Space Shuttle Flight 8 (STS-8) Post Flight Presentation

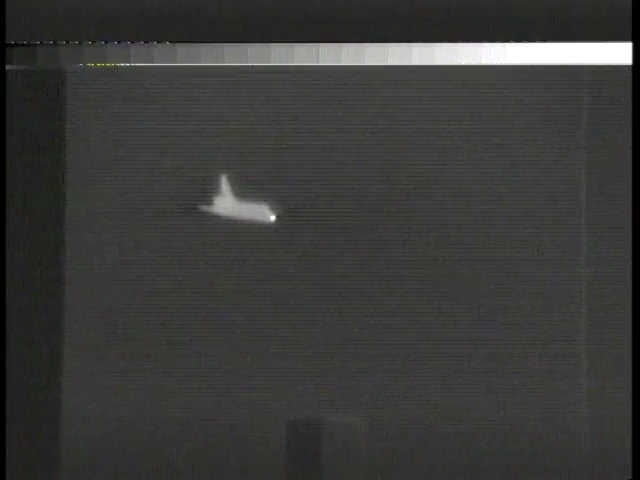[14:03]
hot this is the landing as seen through an infrared camera that was uh out at edwards transported down there from the navy weapons center at channel lake